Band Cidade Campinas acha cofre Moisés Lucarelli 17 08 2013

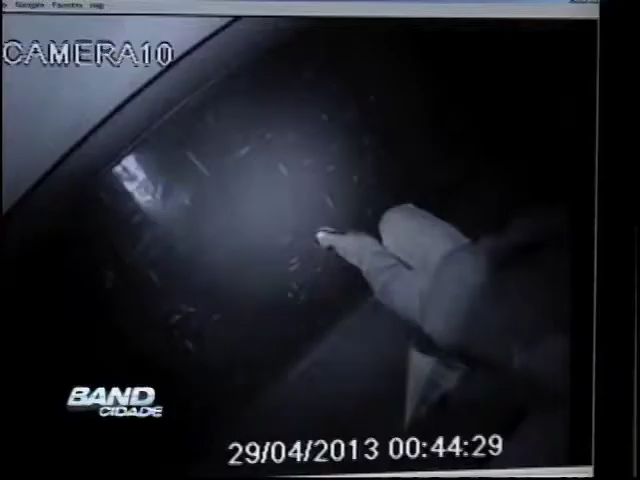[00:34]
Cinco homens armados e encapuzados entraram no estádio Moisés Rucarelli de madrugada e renderam o vigia e seis meninos da base do time, que foram obrigados a carregar o cofre de 300 quilos até um veículo.
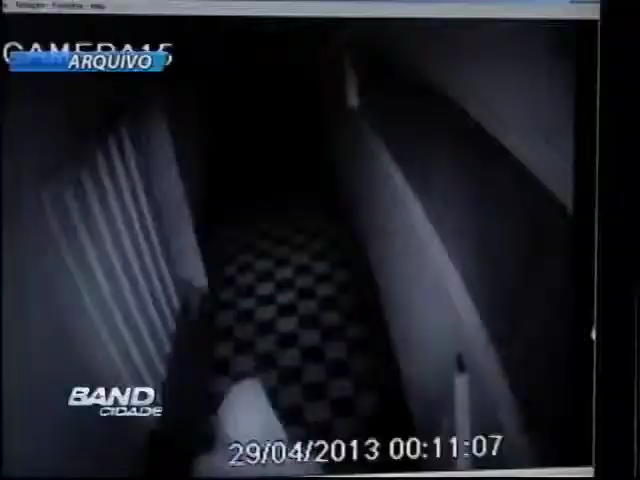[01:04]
As imagens mostram toda a ação. Com elas foi possível identificar no último dia 3 de agosto um dos homens.